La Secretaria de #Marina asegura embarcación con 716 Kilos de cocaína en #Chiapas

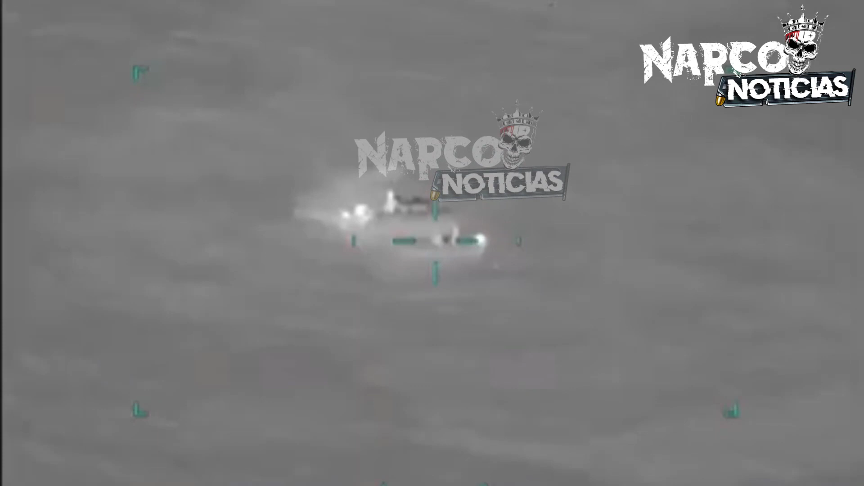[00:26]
Esta acción se llevó a cabo tras una
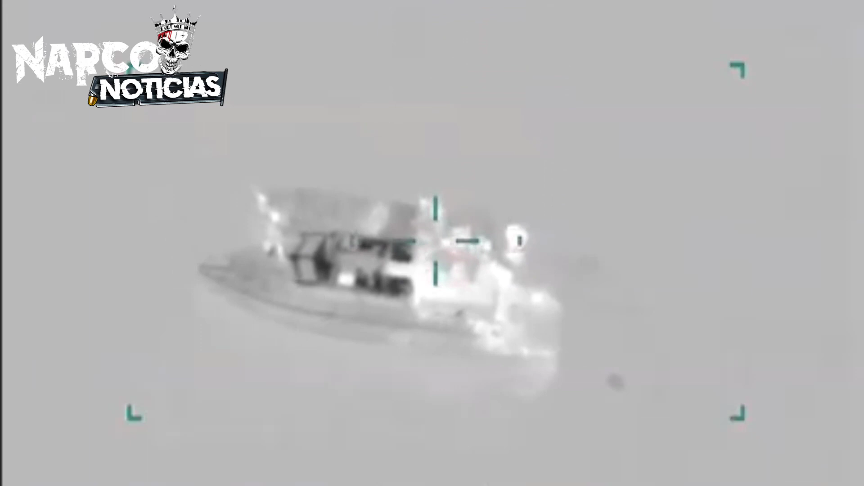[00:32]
operación de vigilancia marítima la cual permitió la localización de una embarcación sospechosa a 532 millas náuticas,